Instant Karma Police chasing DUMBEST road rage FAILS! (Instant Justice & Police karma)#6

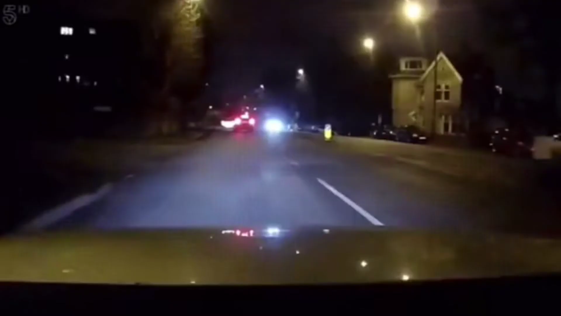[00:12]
It's not the first sporty Audi Spen has seen over the years I hope everyone's sat down, but there's an Audi driving really fast in Godford Never.
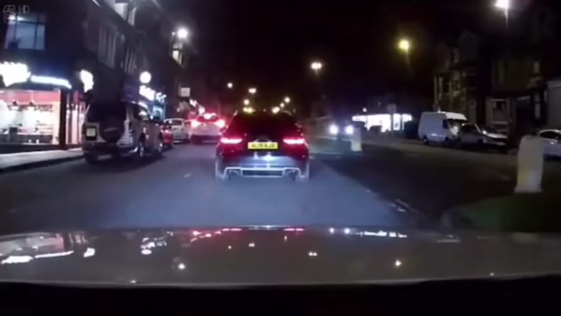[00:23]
So I'm just gonna see if it is, if it's all legal
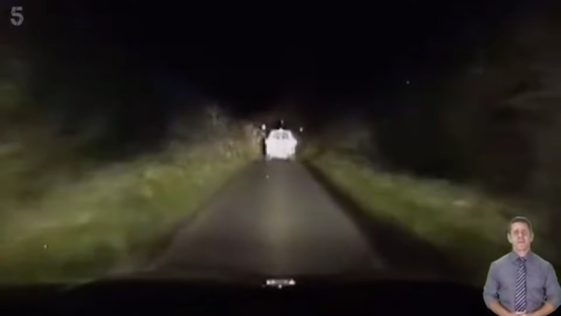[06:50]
It's come past the speed. It's a four-wheel drive vehicle in the rural area.
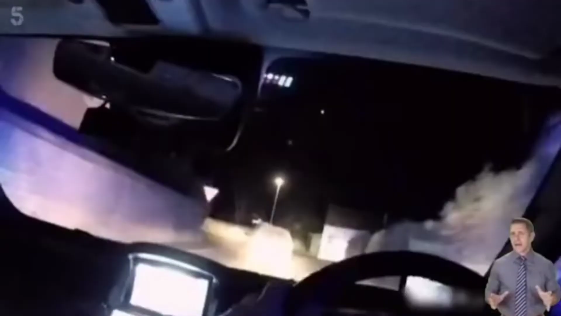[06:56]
There's been a number of diesel thefts.